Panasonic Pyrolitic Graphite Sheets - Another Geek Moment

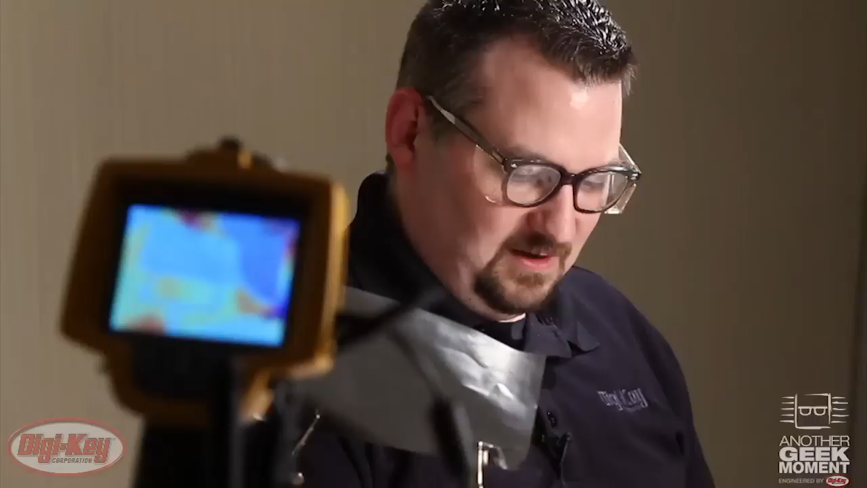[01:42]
our heat gun, and our Fluke TI-32 thermal imaging camera. The PGS product is rated at a maximum of 400 degrees Fahrenheit.